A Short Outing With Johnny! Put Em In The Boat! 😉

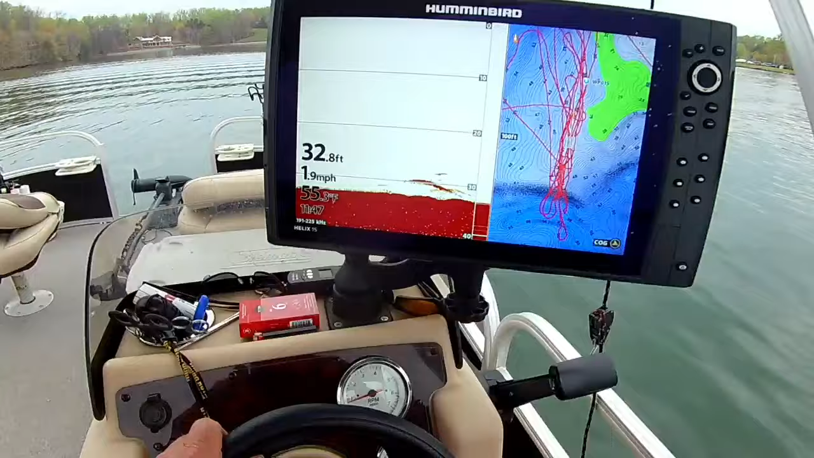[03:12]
On screen: depth 32.8 ft, speed 1.9 mph
that's more like it. Thank you very much. That's a donkey right there. Yes, sir. Had a couple of them laying there. Oh, and he's one of them. That's right.
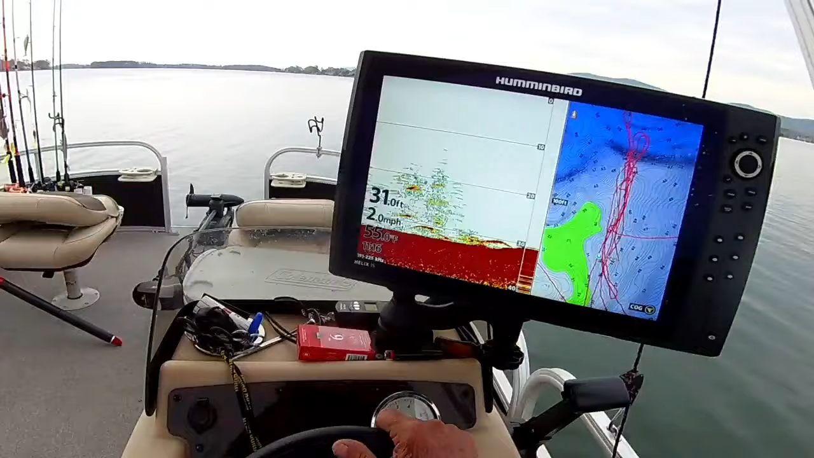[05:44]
On screen: water 55.0°F, speed 2.0 mph
Couple of them down low there. Hey, Madcap.